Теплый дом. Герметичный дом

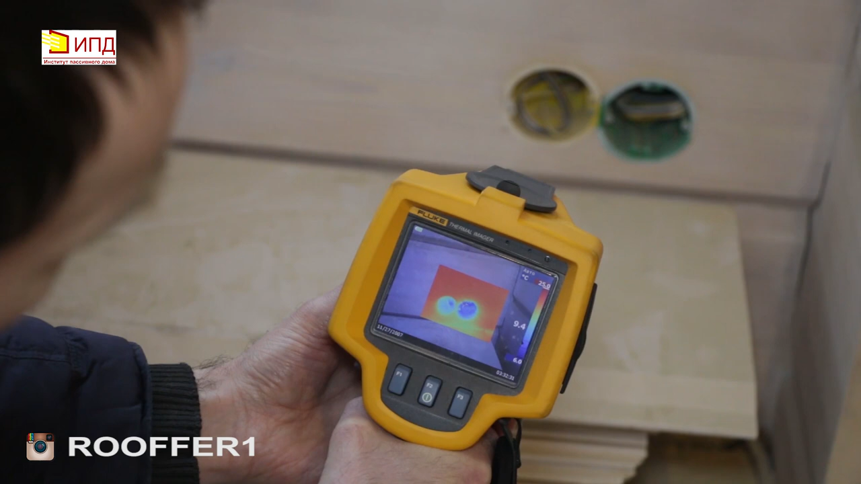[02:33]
И вот мы видим с вами разрывистую структуру и температуру порядка меньше 10 градусов. Опять тепловизионный снимок двери. И вот это как раз неплотность, которую мы обнаружили. Она довольно большая, протяженная, и вот мы видим, что порядка минус 2 градусов.
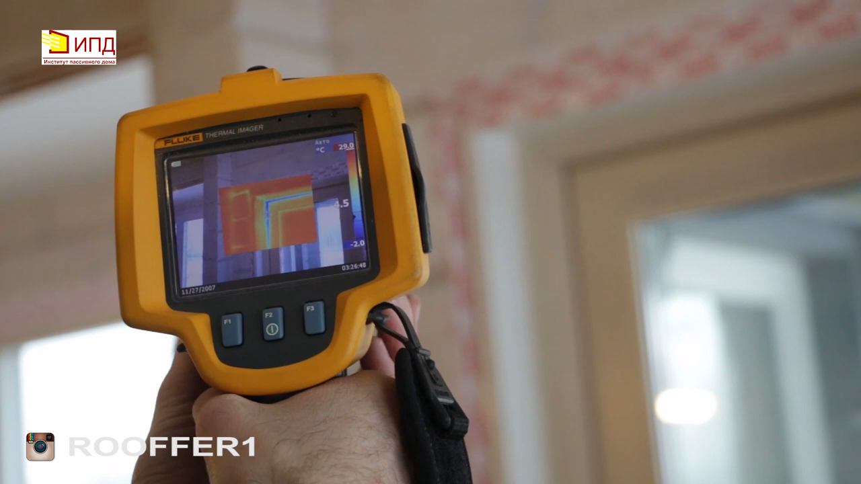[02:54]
То есть на улице у нас порядка минус 3, минус 2, и вот мы вот эту температуру видим внутри оболочки. Нашли очередную неплотность. Плохо проклеено прохождение кабеля, который идет на улицу. То есть вот тут гофра и вот это прохождение мы видим.
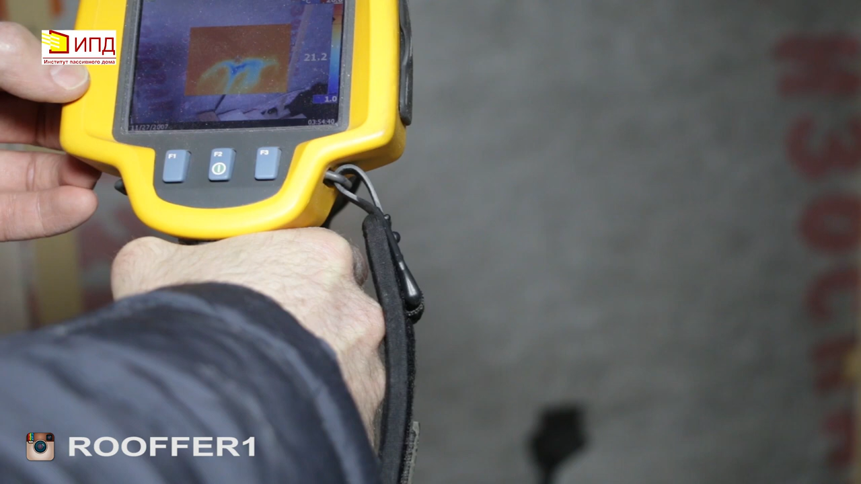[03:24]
Аналогично можем зафиксировать это с помощью термоанимометра.
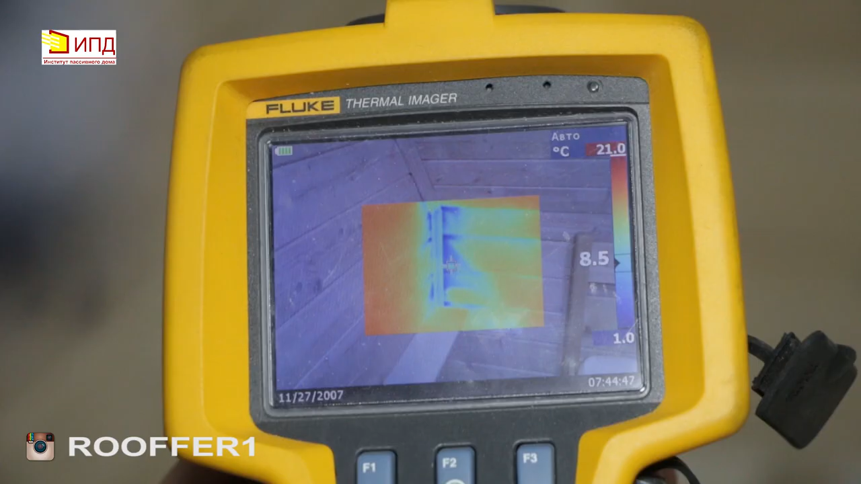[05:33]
On screen: scale top 21.0°C, scale bottom 1.0°C
Ну тепловизор показывает нам то, что мы зафиксировали термоанимометром.
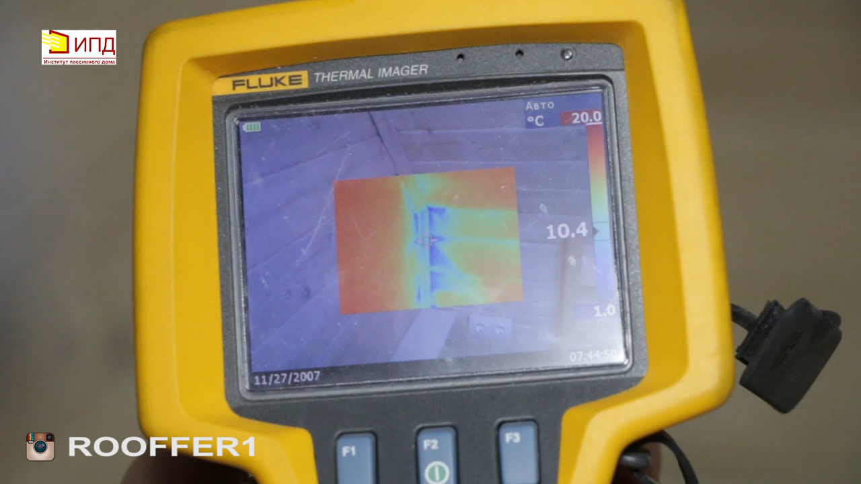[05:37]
On screen: scale top 20.0°C, scale bottom 1.0°C
Вот это рваная структура,
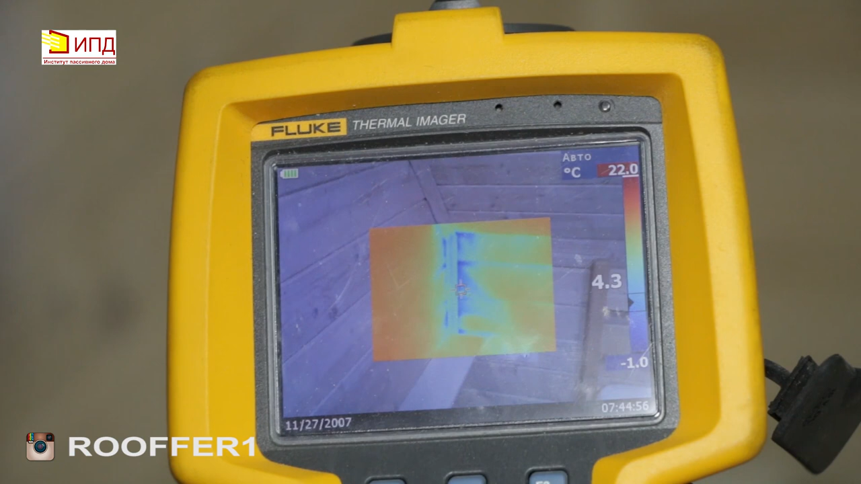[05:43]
On screen: scale top 22.0°C, scale bottom -1.0°C
это опять же инфильтрация наружного холодного воздуха. Вот есть даже отрицательные температуры, минус 1 градус.
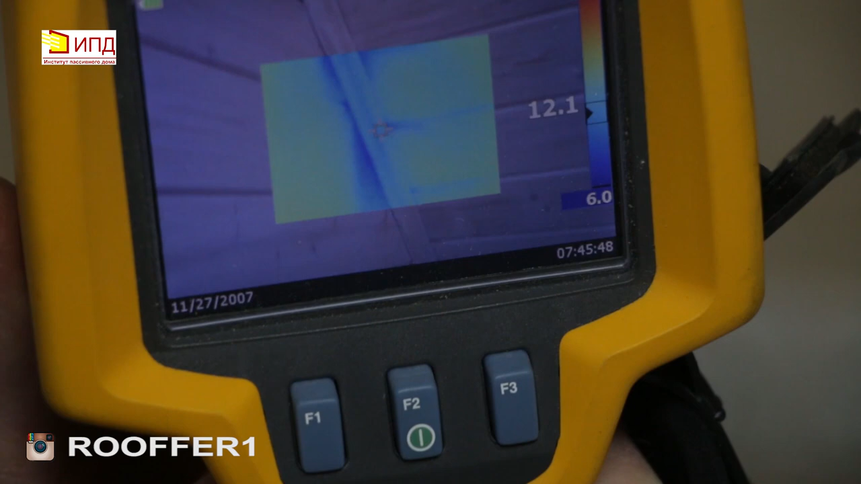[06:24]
То есть можно сразу же находить слабые узлы. То есть весь узел примыкания, весь узел слабый. И везде мы видим инфильтрацию воздуха.